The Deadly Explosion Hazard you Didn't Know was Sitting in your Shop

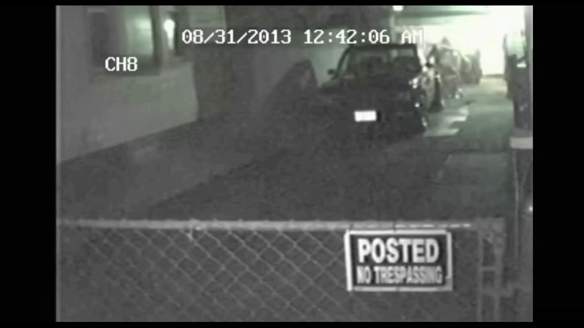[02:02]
Now this gentleman is extremely lucky to have survived this because it exploded about four feet away from him. Fortunately there was a family member close by who was able to put tourniquets around his arm and leg. And according to the video the man spent about three months in the hospital. Now I put a link to this video in the description. In this video a security camera captures a compressor explosion in someone's backyard shop.